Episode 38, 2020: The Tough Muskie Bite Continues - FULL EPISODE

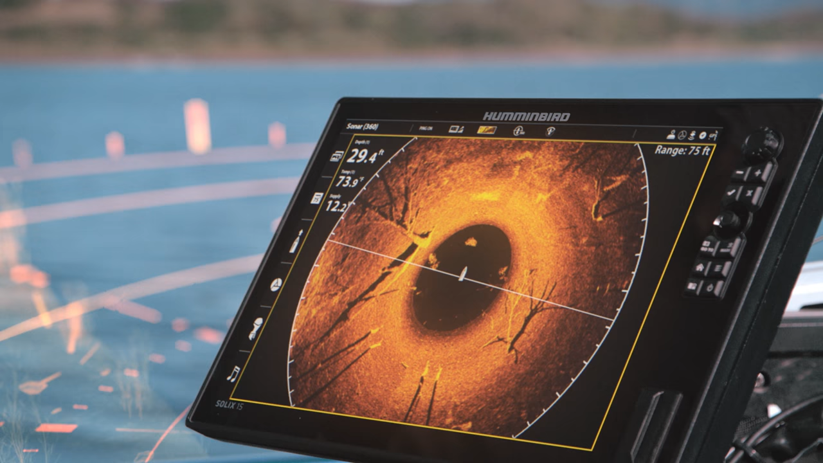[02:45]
Every sweep of our newest technology offers 125
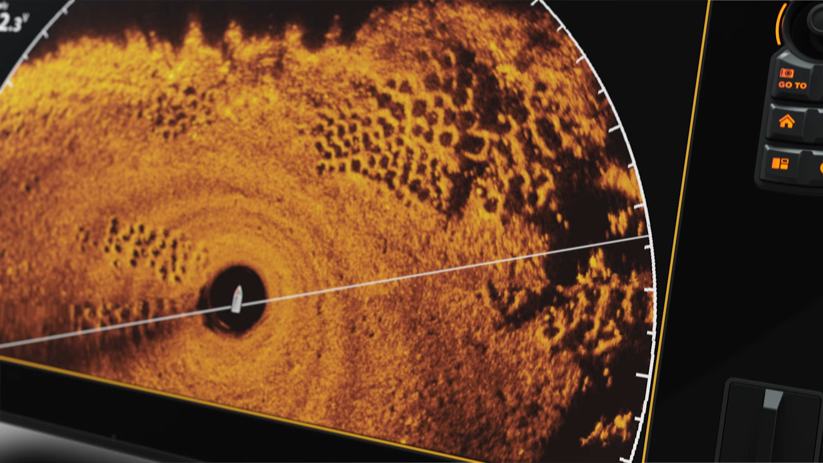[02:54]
you can see fish and every detail in every direction.
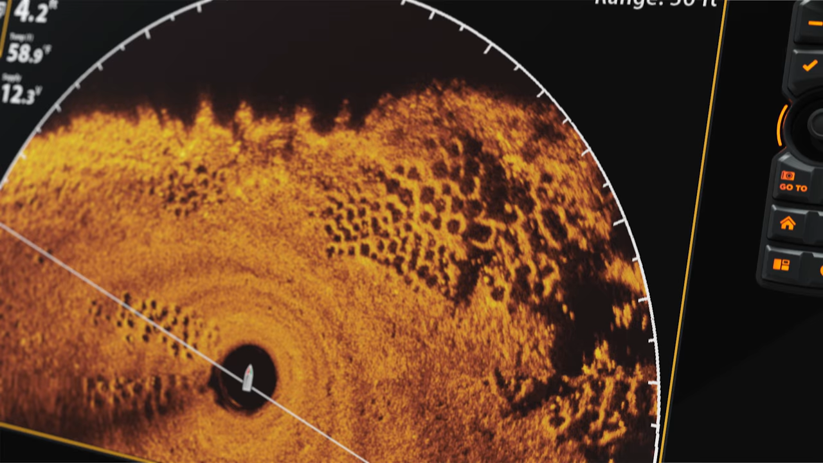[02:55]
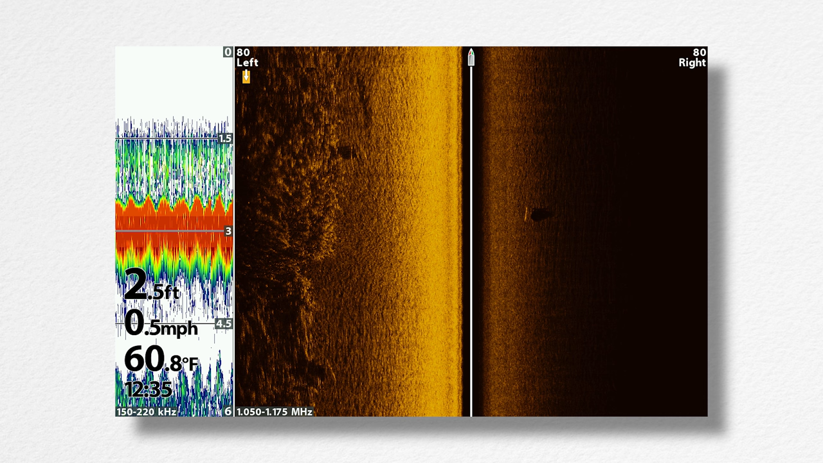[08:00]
On screen: depth 2.5 ft, water 60.8°F, speed 0.5 mph
Yeah. Yeah. We were commiserating about the electronics.
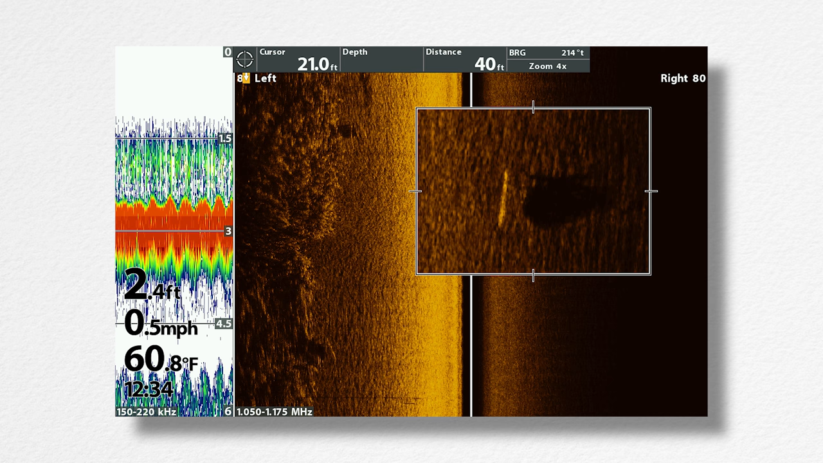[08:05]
On screen: water 60.8°F, speed 0.5 mph
Literally saw it on there and then I raised it. Oh, we missed that muskie.
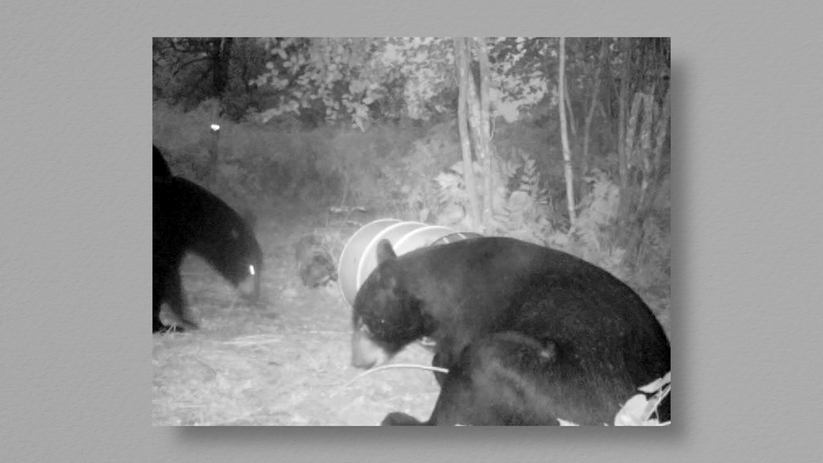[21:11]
Yeah, I had my trail camera set on video and there was two other bears trying to come in and he jumped up and put the run on him. And we nicknamed this bear walking tall because he was about three inches taller than a 55-gallon drop.
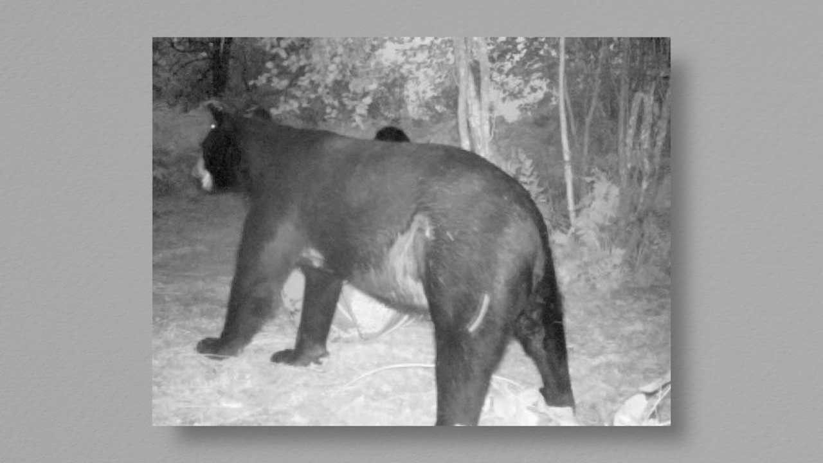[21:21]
Well, we're seeing him get hit right now and he runs off. He didn't run far, did he?